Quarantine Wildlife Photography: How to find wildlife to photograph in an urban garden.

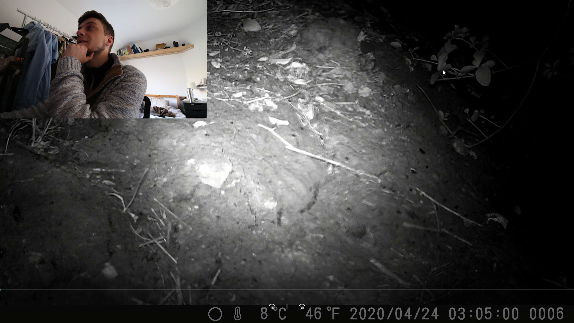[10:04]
Oh, there's a twig moving. Oh, this is annoying. I think something's setting it off, but moving through too quickly.